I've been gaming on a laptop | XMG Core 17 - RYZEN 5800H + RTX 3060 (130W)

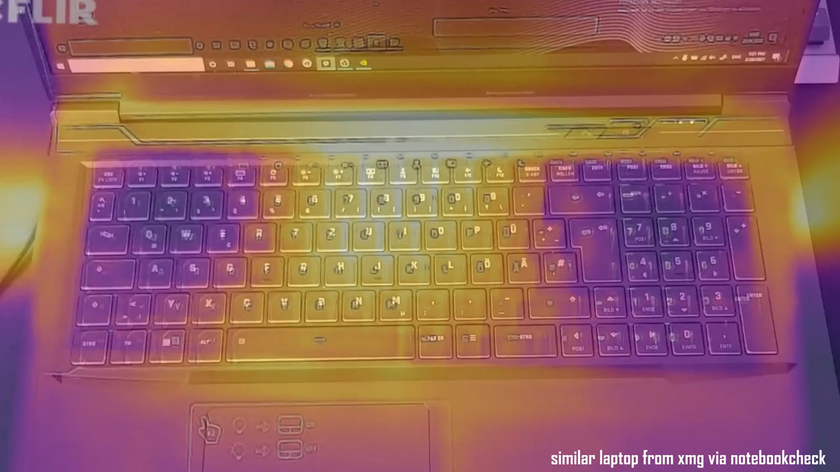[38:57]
I guess, or a flare camera, whatever the heck it is called, and you can see the exact temperatures just to get a better idea of what you can expect from this laptop.